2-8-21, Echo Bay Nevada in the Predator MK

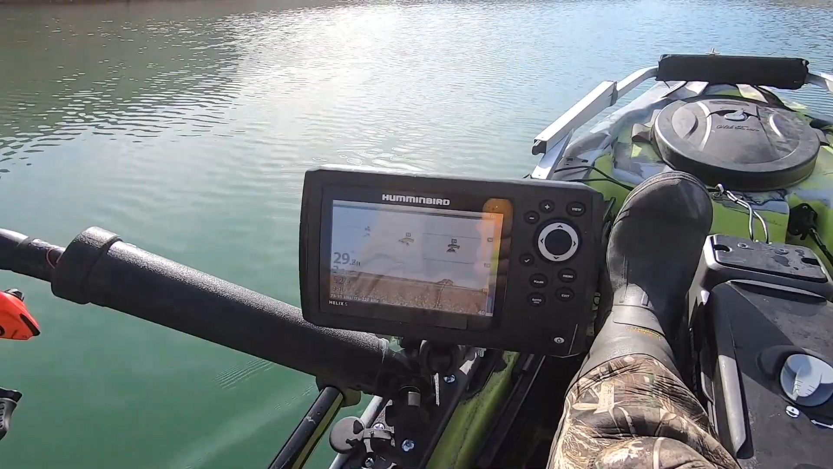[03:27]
Those are carp as well. Because those, I just passed them.